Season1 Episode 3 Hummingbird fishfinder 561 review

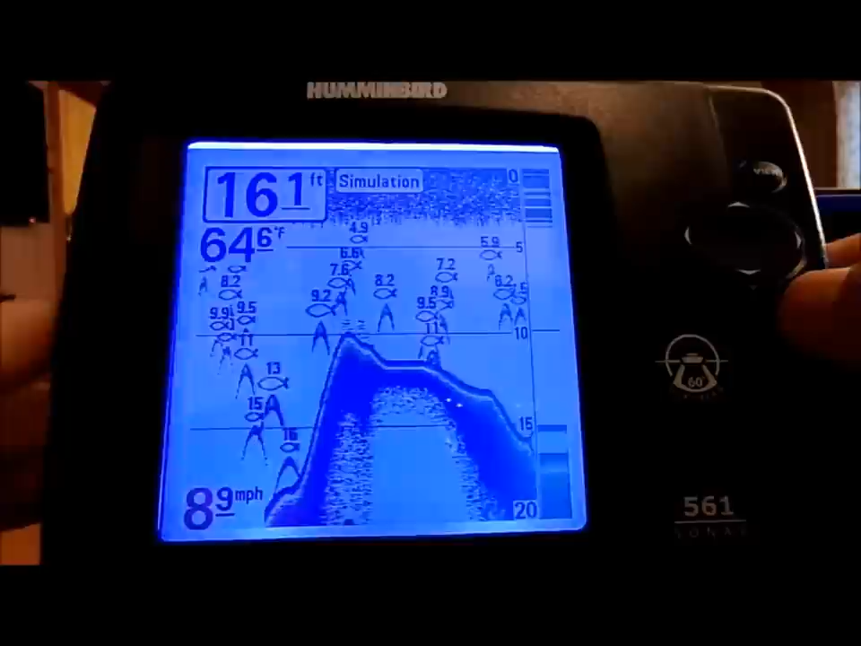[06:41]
On screen: water 64.6°F, speed 8.9 mph
You can go in here. And let me find it here. You can adjust the Adept alarm, the fish ID alarm.
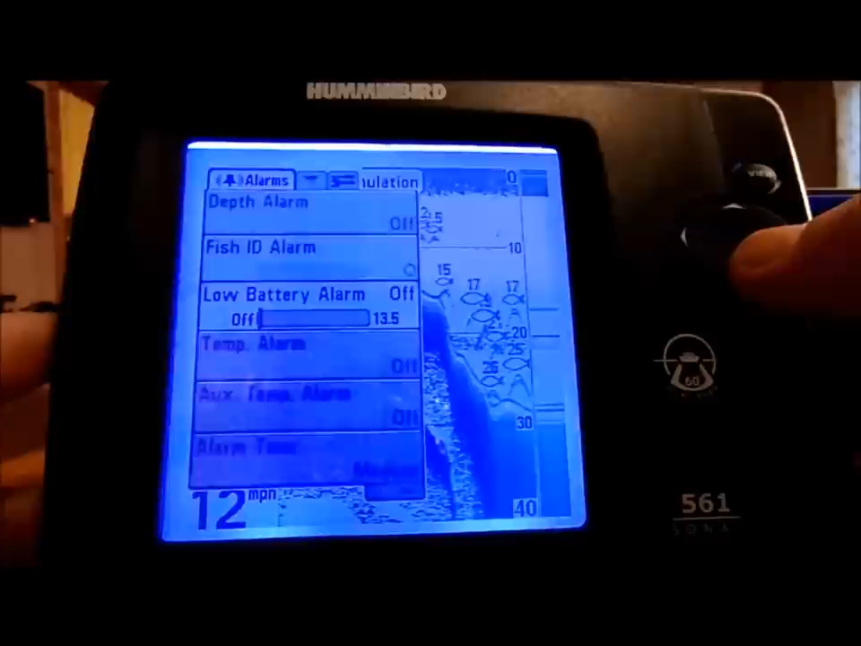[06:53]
On screen: speed 12 mph
You got low battery. You got your temperature alarm, your alarm tone, timer.
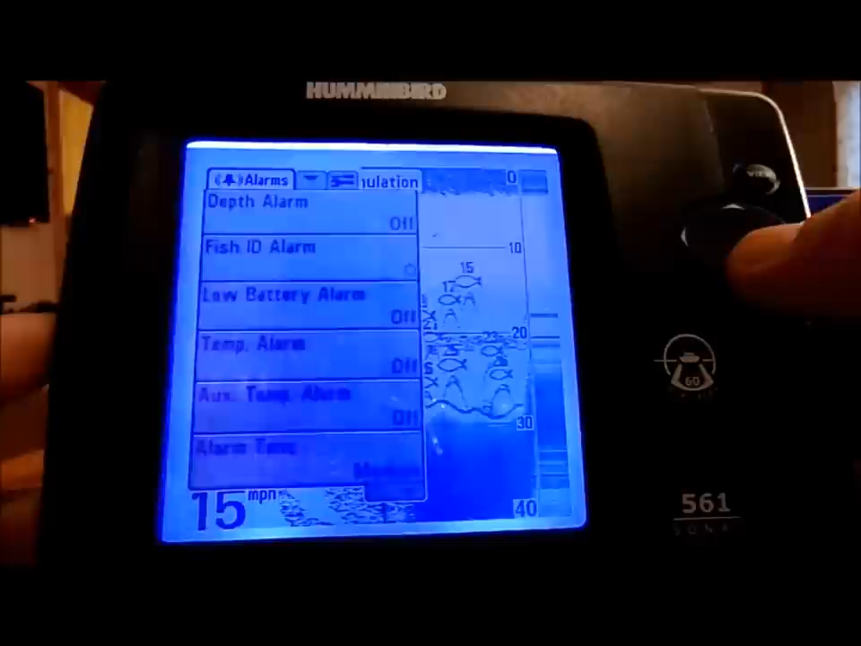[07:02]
On screen: speed 15 mph
You can start your timer and everything on here.
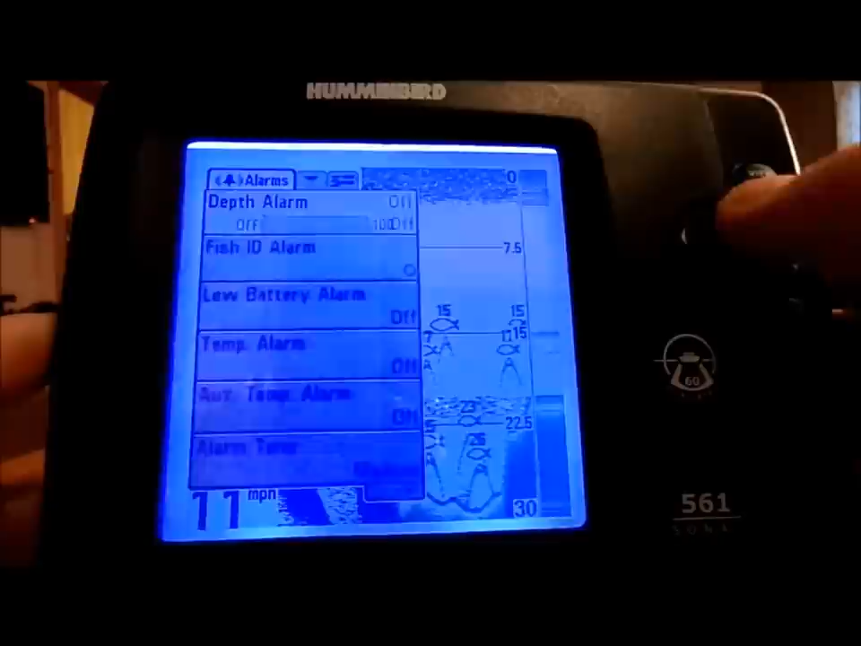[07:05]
Let me go over here to another and how the sonar works.
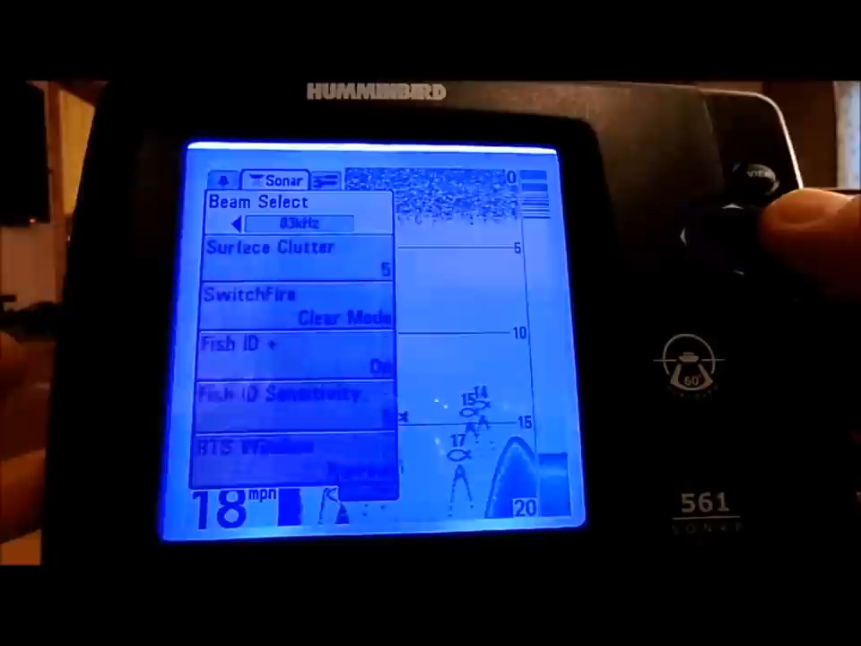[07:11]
On screen: speed 18 mph
You can adjust the sonar to single beam, dual beam, or one of the other beams there.
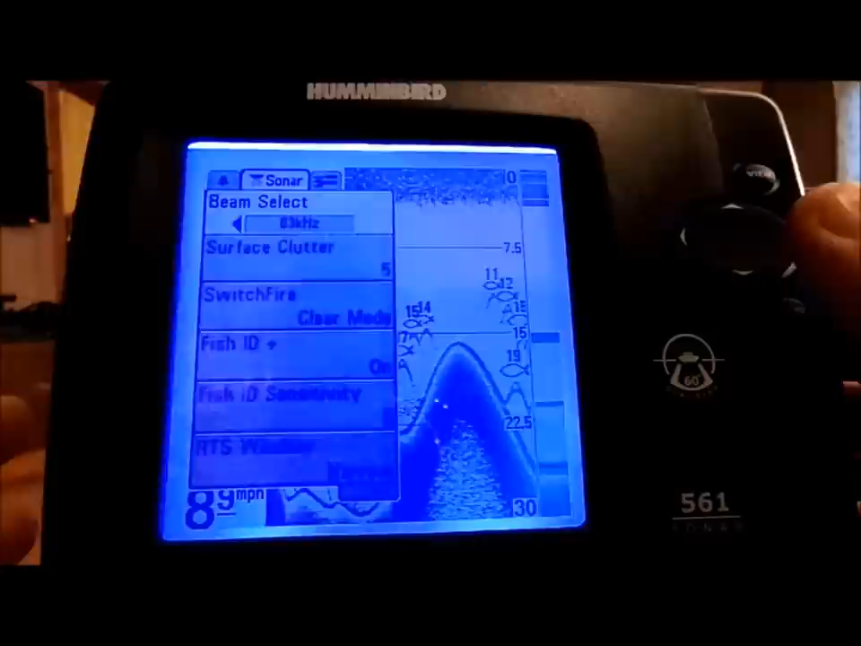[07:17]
On screen: speed 8.9 mph
If you're going to use the dual beam, we'll get into that here shortly.
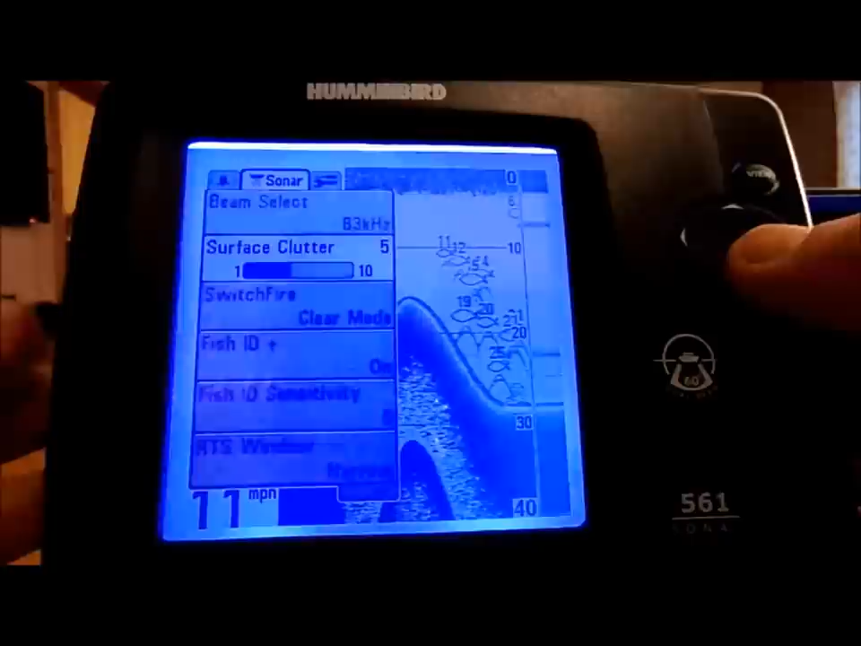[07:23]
On screen: speed 11 mph
You can adjust how much surface clutter you want to have displayed.
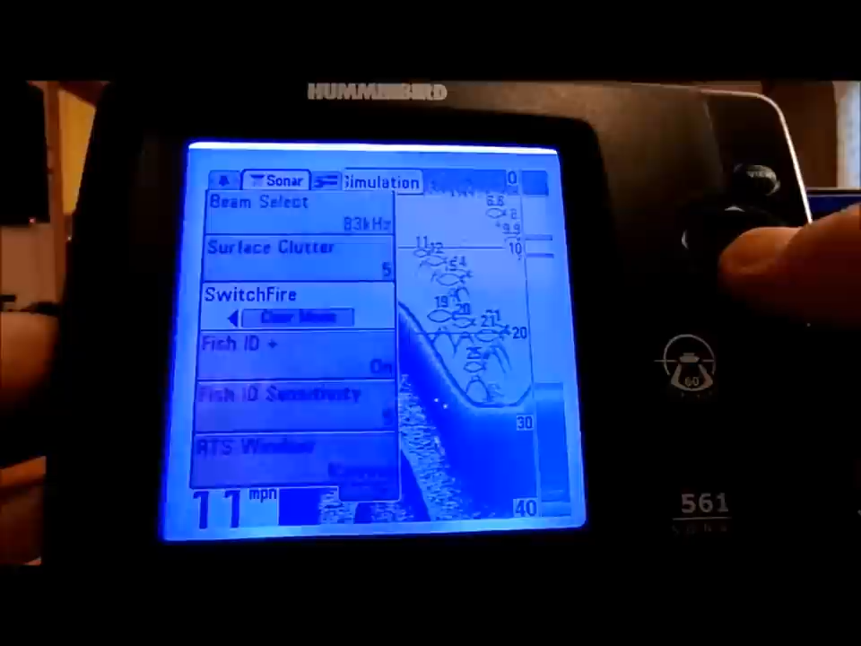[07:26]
Your fish ID, your fish ID sensitivity.
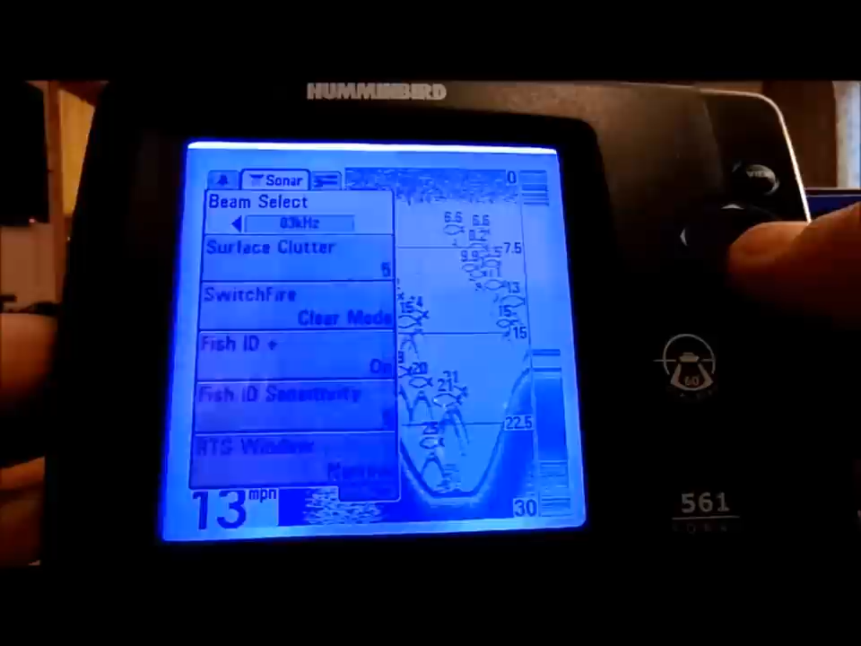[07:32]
On screen: speed 13 mph
You know, a lot of nice, nice features here.
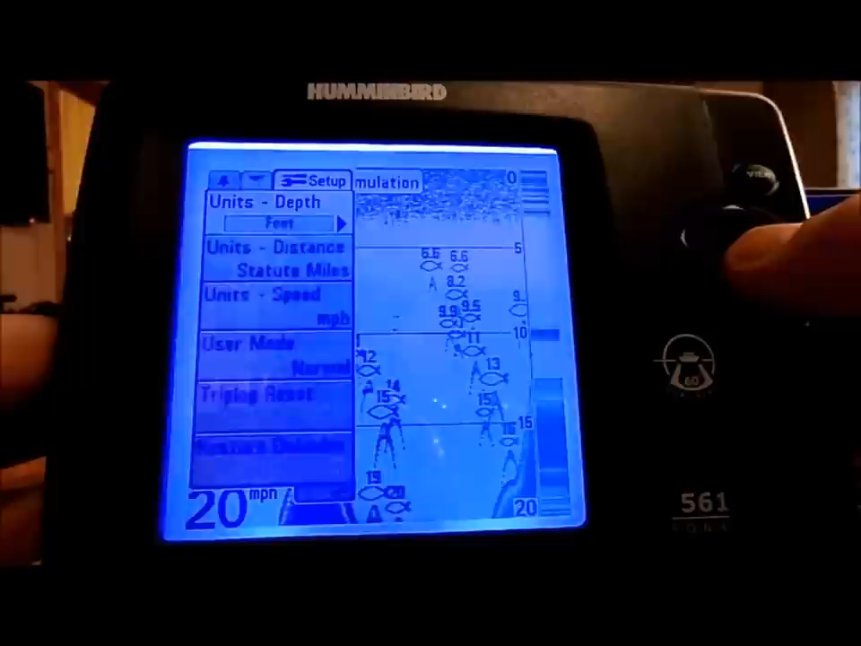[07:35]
On screen: speed 20 mph
You can really go through all this
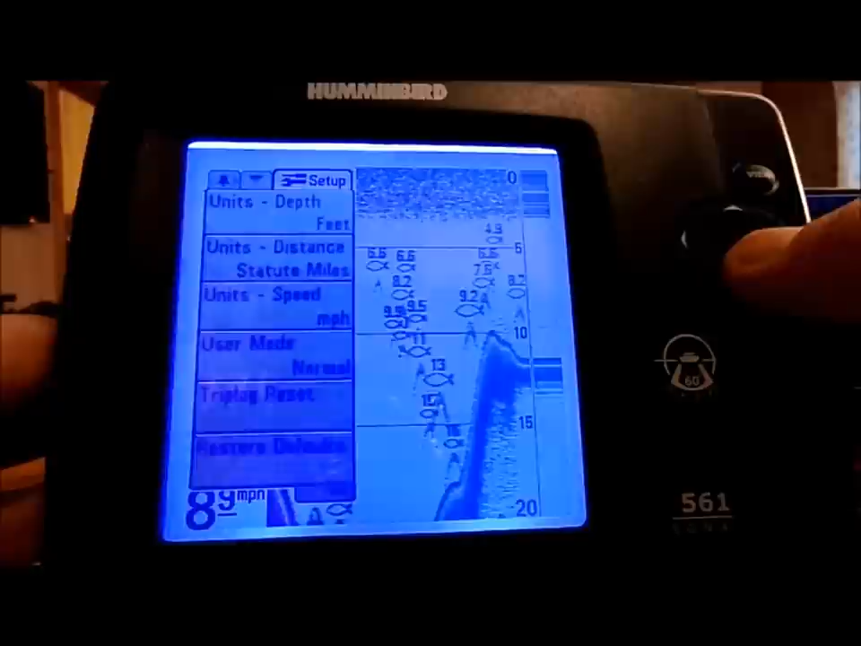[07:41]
and kind of just experiment a lot with it.
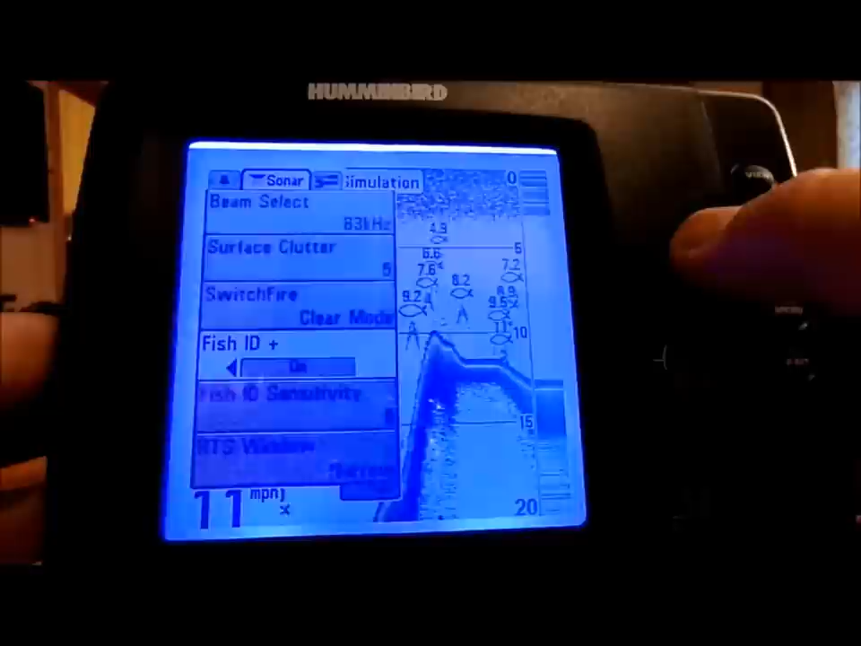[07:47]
On screen: speed 11 mph
You've got your fish ID, which you can turn on or off.
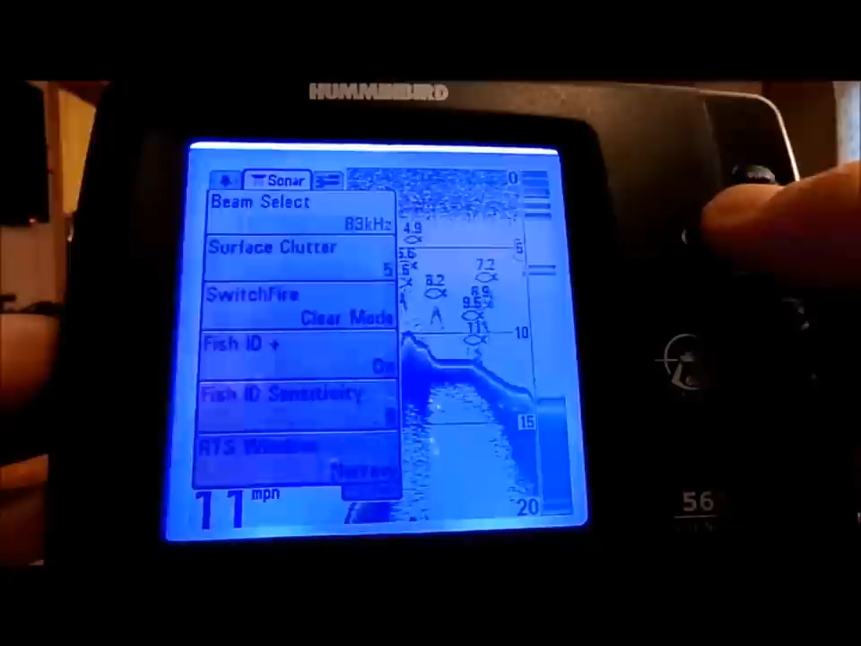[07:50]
On screen: speed 11 mph
Fish ID alarm on. This is a nice little feature here.
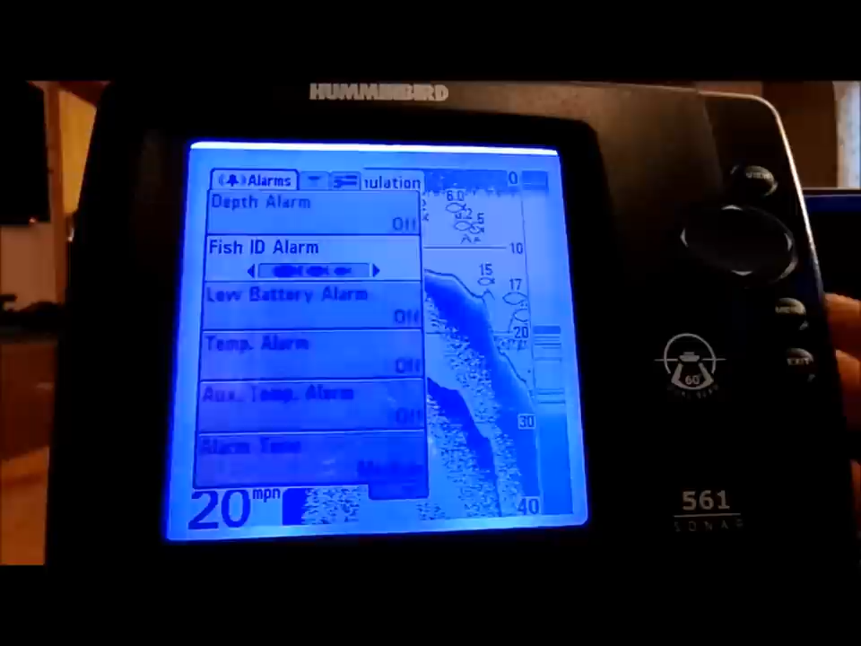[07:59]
On screen: speed 20 mph
You can set it as you can hear it going off. It's displaying three fish, small, medium, and large.